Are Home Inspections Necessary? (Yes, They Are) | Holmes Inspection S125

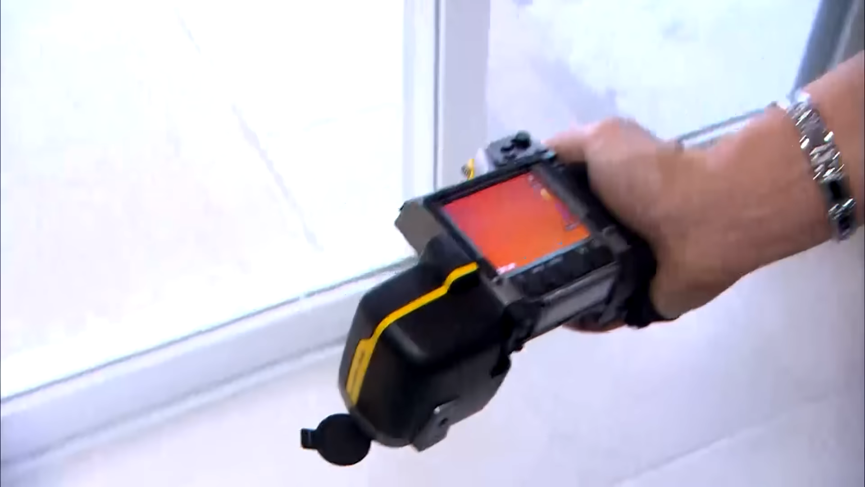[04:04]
So I'd see an even temperature in the floor, and it shows nothing. It's even picking up my footprints.
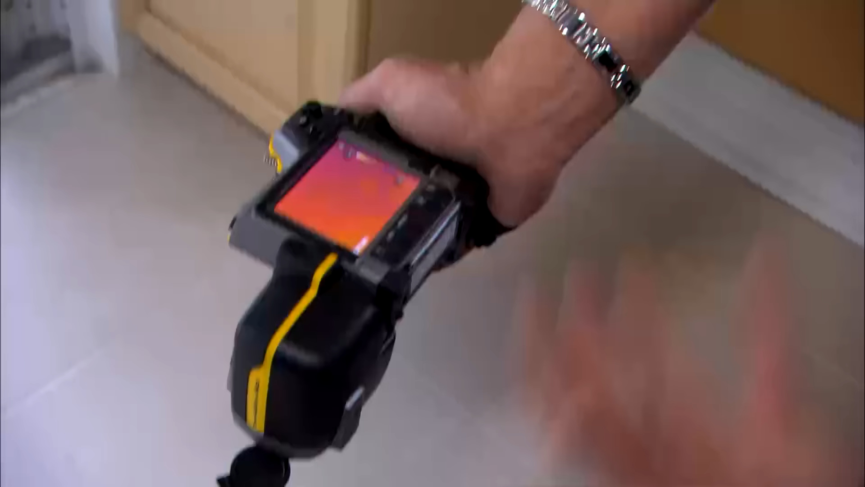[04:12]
Look at the footprints in the floor, me walking, my heat transferring from my own boots into the floor,
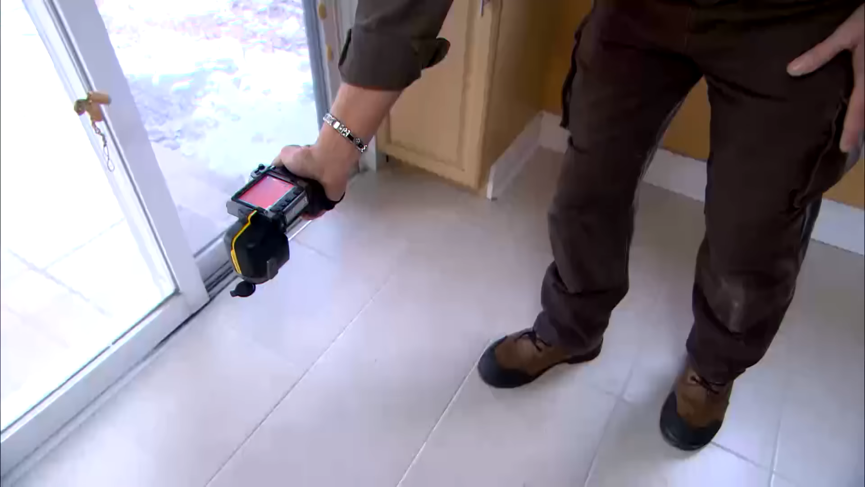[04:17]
but not showing anything to do with a duct line in the floor or a register. So if we look at the corner, see the bottom of the cabinet here?
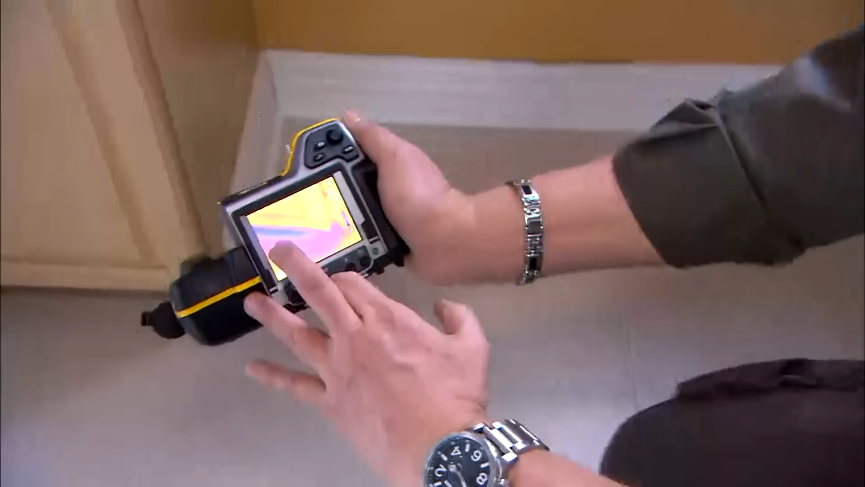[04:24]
It is definitely a cool breeze at the bottom of this cabinet.